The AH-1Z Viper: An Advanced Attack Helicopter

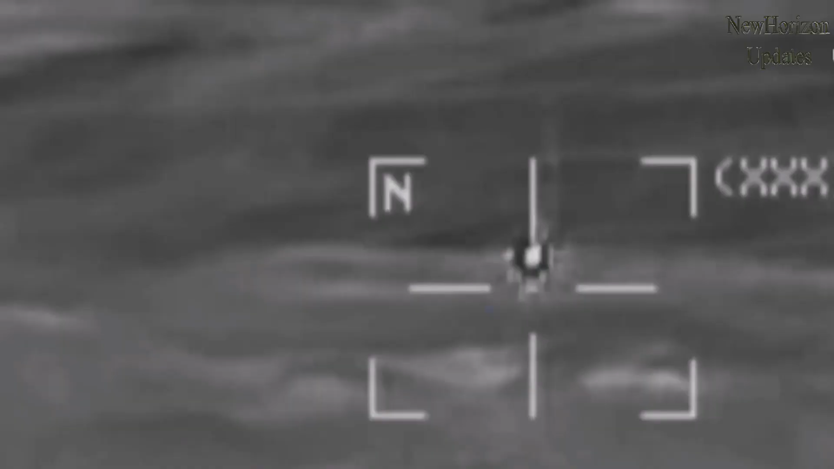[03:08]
This is made possible through the use of a laser beam projected from the helicopter itself.